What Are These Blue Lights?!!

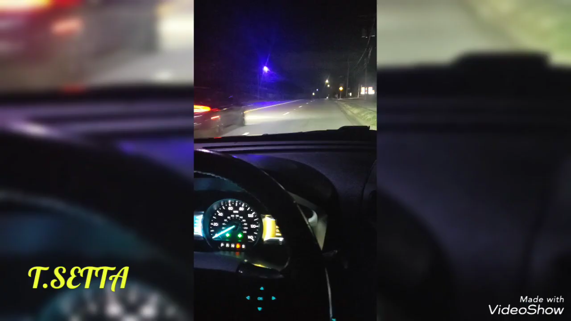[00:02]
shalom family trendsetter all praises be to the most side i won't be long on this video but i want to um point something out to you i want you to look over there right you see that light right there these purple bluish light i've been noticing i've been seeing these light pop up lately you know in a lot of communities now this is how i'm used to seeing lights are right street lights are hold on let me take off the hazard because that shit is annoying this
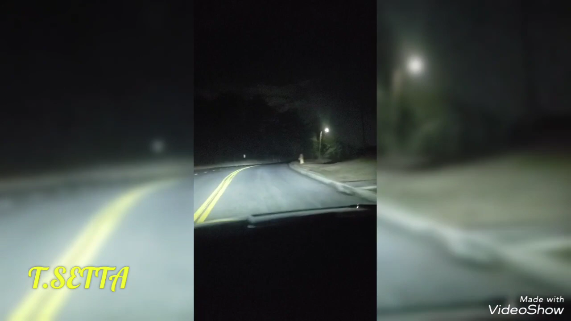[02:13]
go another light this is a regular street light right here right see there's a regular street light so i'm heading towards my neighborhood and i want to see how many um these lights that there is this is another regular street light right in the parking lot regular street light but i want to see if i have any of those bluish uh purple lights in my in my on my block in my community but actually it's already in my community but on my block and i'm going somewhere with this i believe it has something to do with um the the you know the
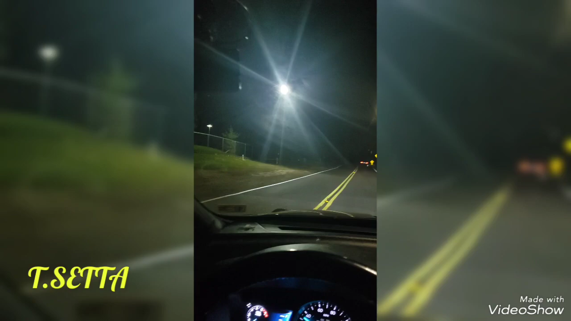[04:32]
seeing and i want also for y'all to share in the comment section if y'all have noticed in y'all community that you have seen these um purplish bluish light you know at nighttime in your neighborhood i remember like i said on the tiktok video this one strip right it was like uh it was an area was one strip where a lot of college students were and this one area was full of these um blue purplish lights so far so good i haven't seen anything coming close to my neighborhood yet it's in my community but it's not in my neighborhood so